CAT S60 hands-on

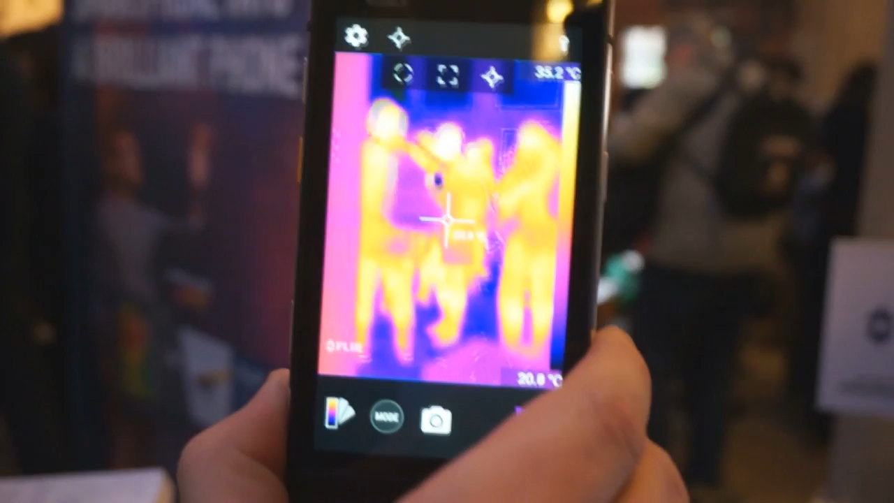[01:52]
On screen: scale top 35.2°C
A whole host of different opportunities must be used in that kind of context. And then emergency first responders.
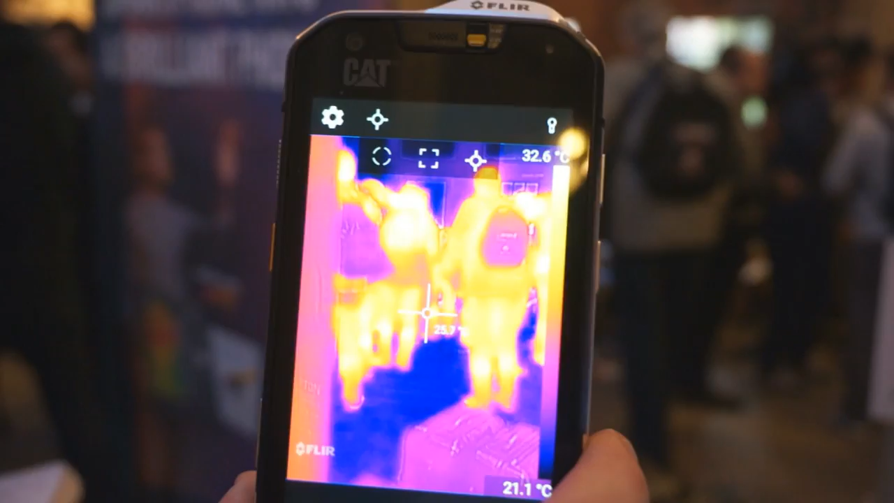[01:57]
On screen: scale top 32.6°C, scale bottom 21.1°C
This is a technology that can see through obscurance such as smoke. So a smoke filled room isn't a problem for it.
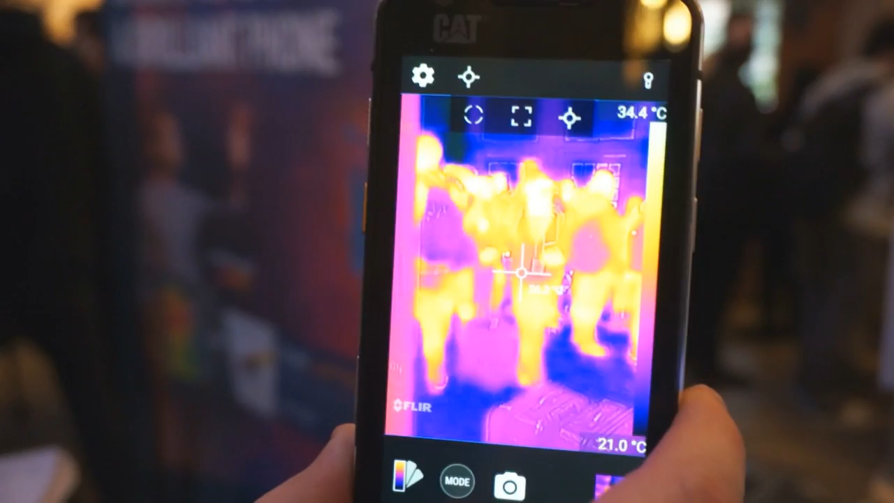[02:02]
On screen: scale bottom 21.0°C
You can also see in pitch black. So it's a really robust piece of technology.
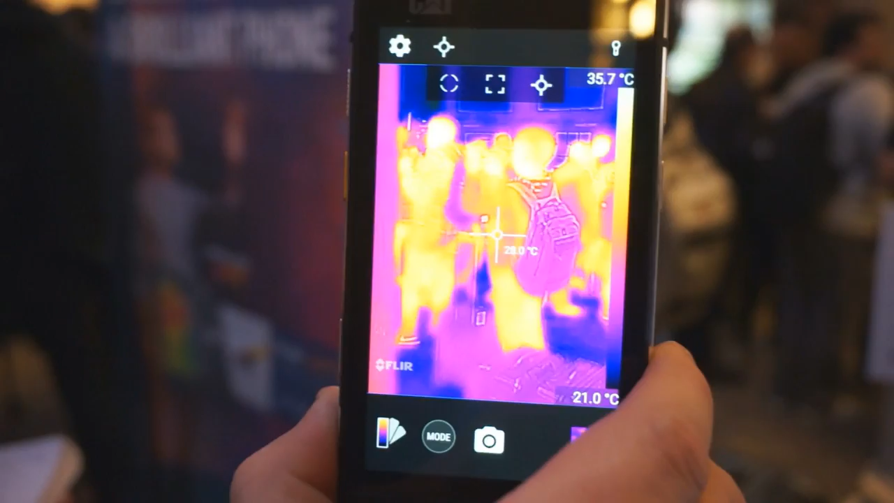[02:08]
It can also be used down to a whole host of different use cases. Things like, you know, are your sausages on your barbecue heated to the right temperature?
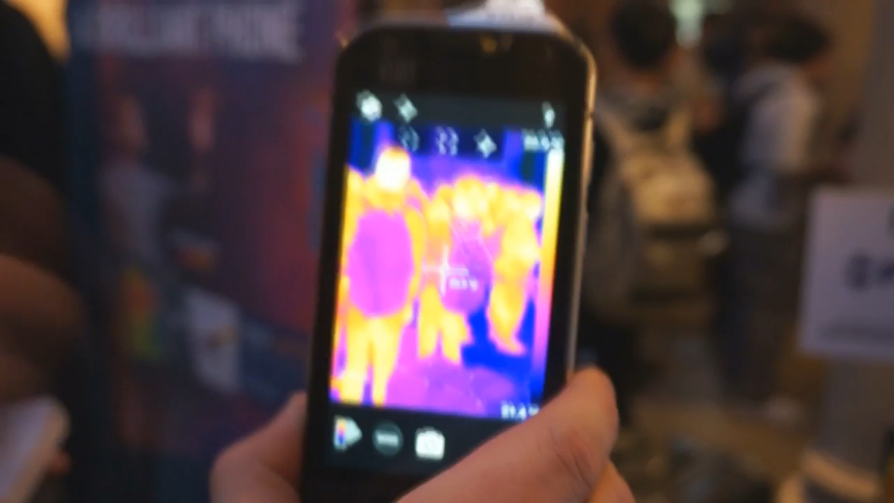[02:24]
use cases there will be that other people will come up with and use this technology for on the canister 60.
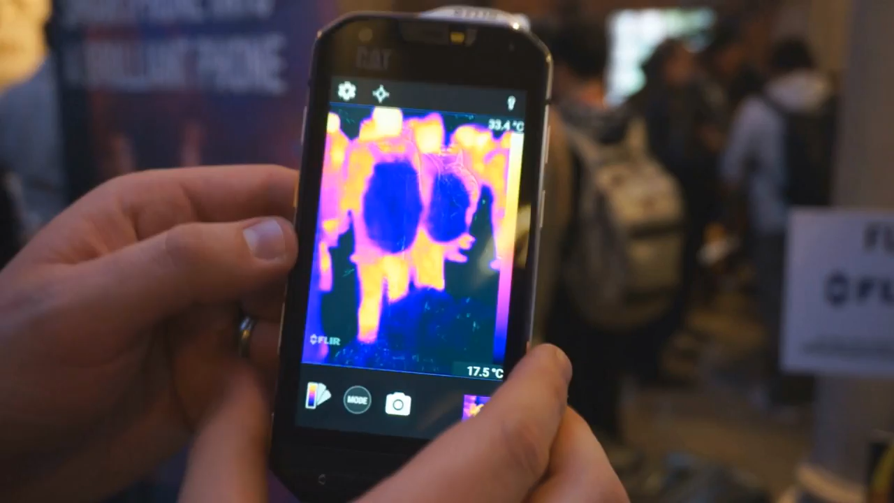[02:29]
On screen: scale top 33.4°C
So this is obviously with MSX technology. You can see that edging detail.
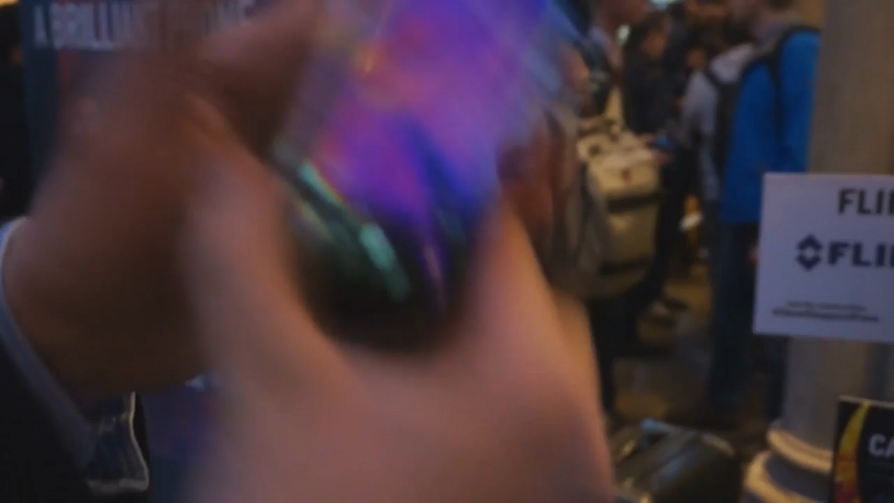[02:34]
If I cover up the normal camera, you see just that detail there. I'll take it away. And there you see the detail coming back.
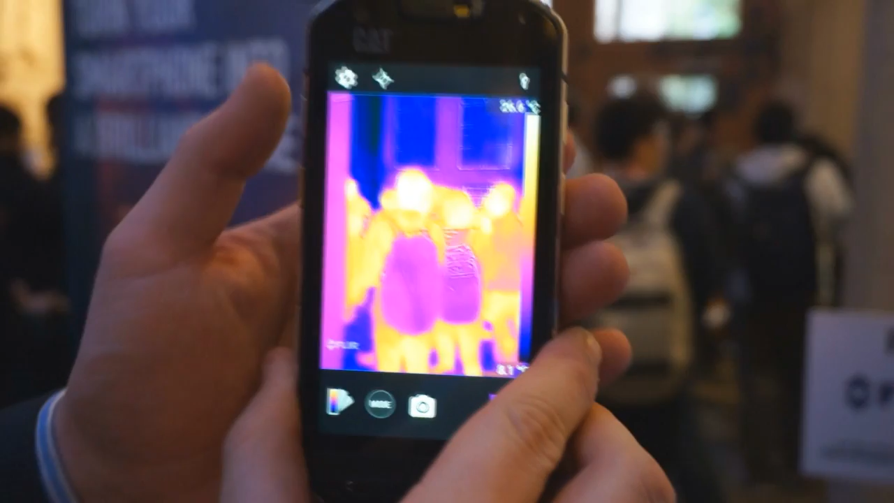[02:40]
So that's the thermal image. And then that's the image with the MSX technology.
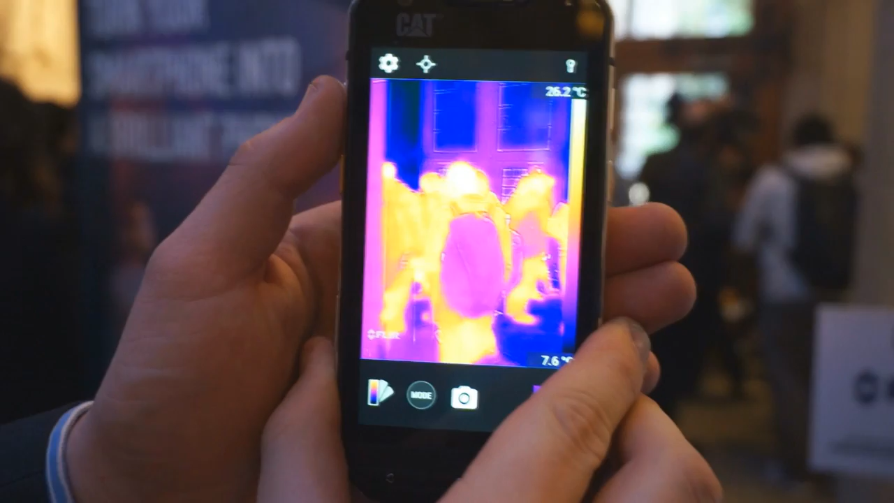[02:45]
On screen: scale top 26.2°C, scale bottom 7.6°C
And you've got that real context that's coming through there.